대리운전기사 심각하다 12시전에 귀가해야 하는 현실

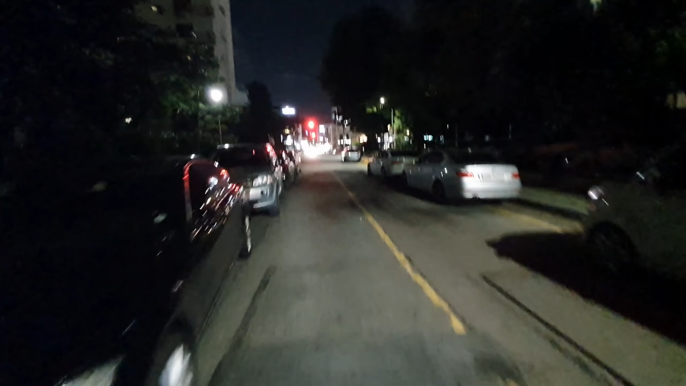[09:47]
네, 현재 시간 10시 1분. 여기는 압구정동 한양 1차 한양 아파트입니다.